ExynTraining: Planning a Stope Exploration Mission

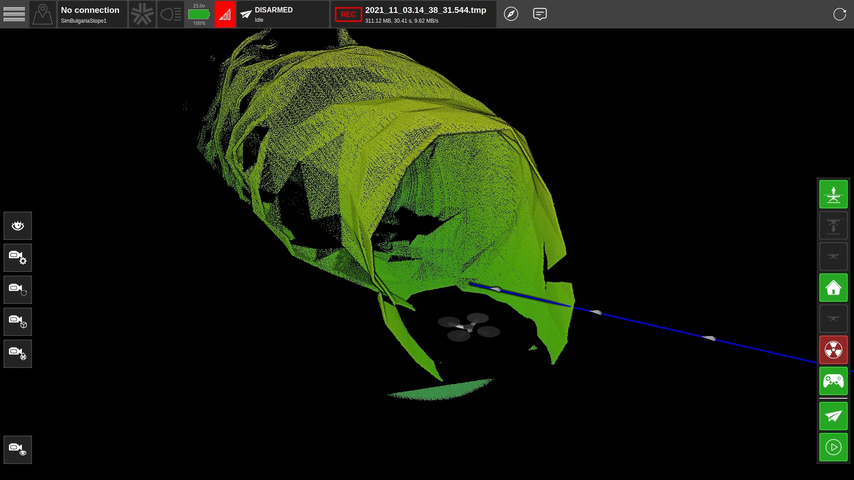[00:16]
As you can see from our initial scan, it looks like we're near the entrance of a stope.
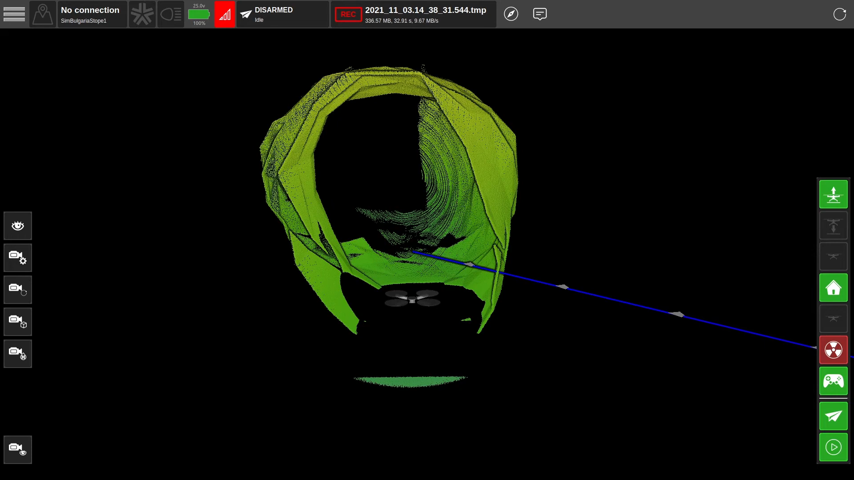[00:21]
So we're going to plan a mission to autonomously explore the cavity in front of us.
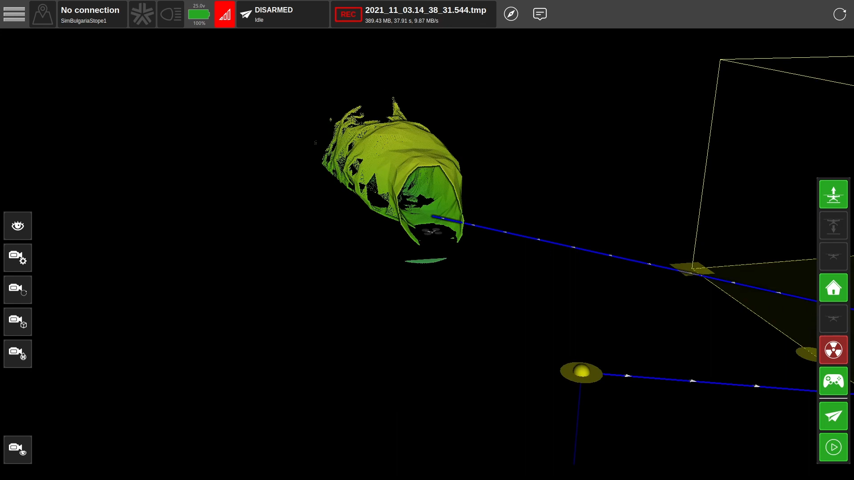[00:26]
The first step is to grab our fly-to waypoint. This directs the robot towards the area you want to explore. You can move the waypoint through X and Y space by grabbing the disk and move it through Z by grabbing the orb in the middle, like so.
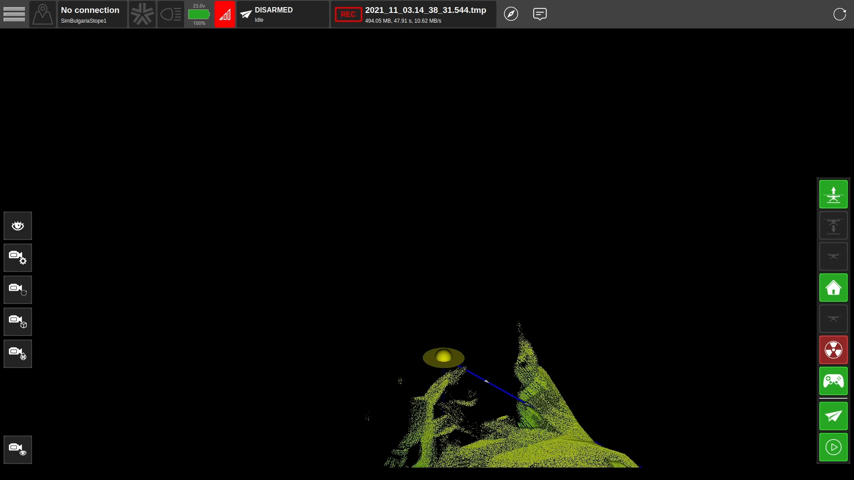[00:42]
Let's position this waypoint at the base of the stope.
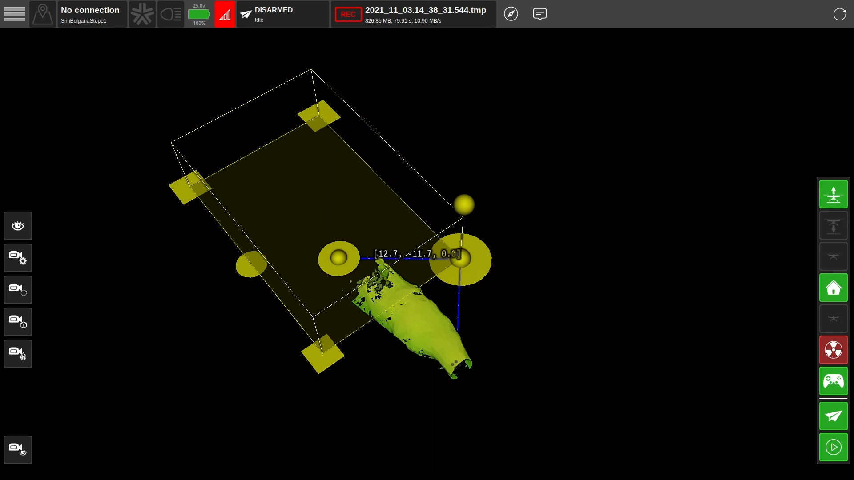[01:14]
And the orb to define the height.
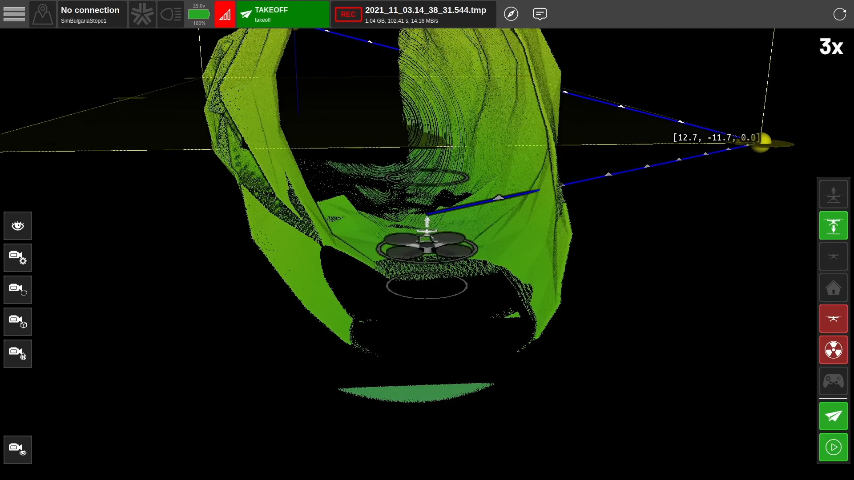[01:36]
I switched our camera views so we're locked onto the robot's position to follow it in real time.
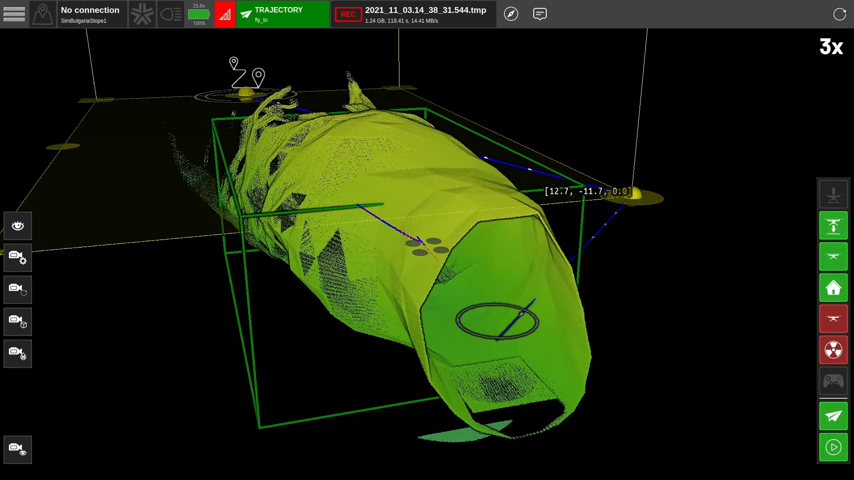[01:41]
You can access that through the menu icons on the left side of Xview. As the robot starts its mission,
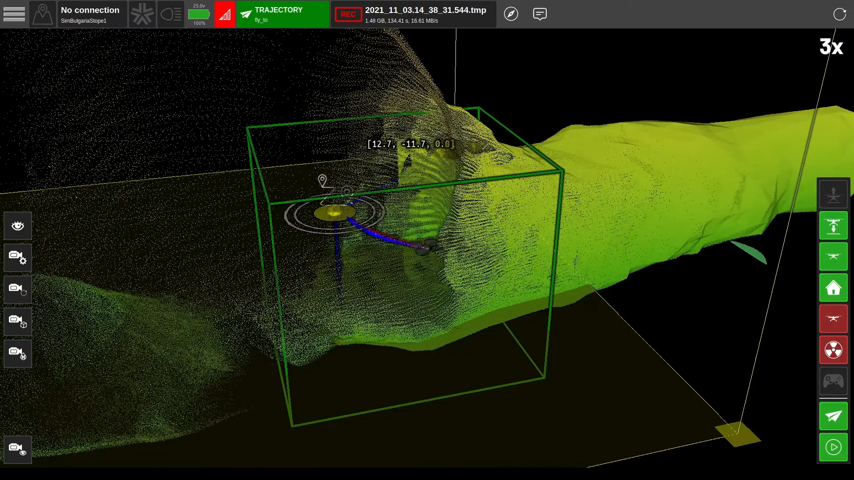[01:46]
you can see a small green box that represents the robot's goal, which it chooses for itself.
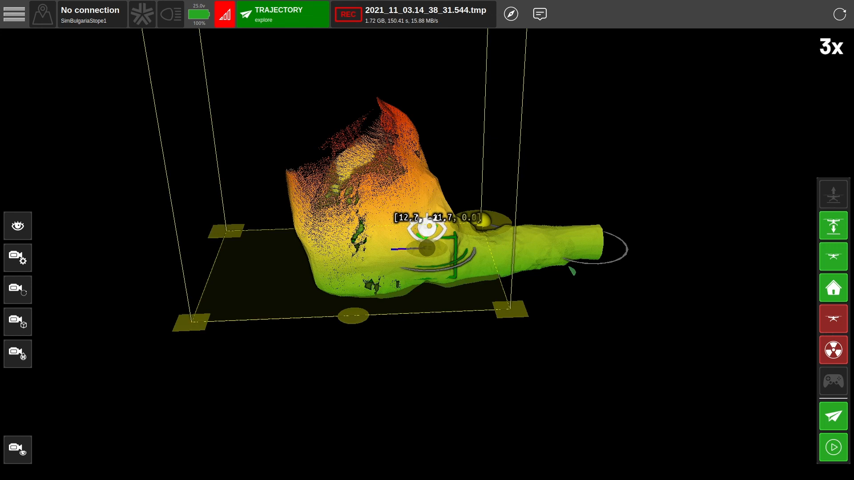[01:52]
The larger green box represents a safe flight corridor.